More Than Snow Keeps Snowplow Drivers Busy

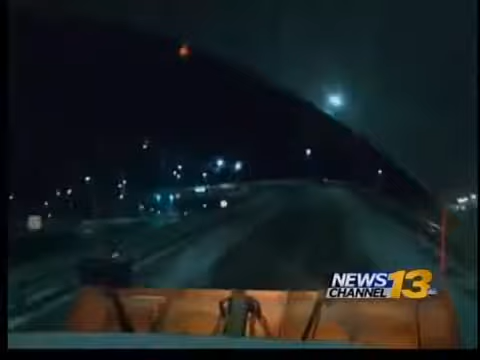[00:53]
His route covers South Academy and Proby Parkway to the airport.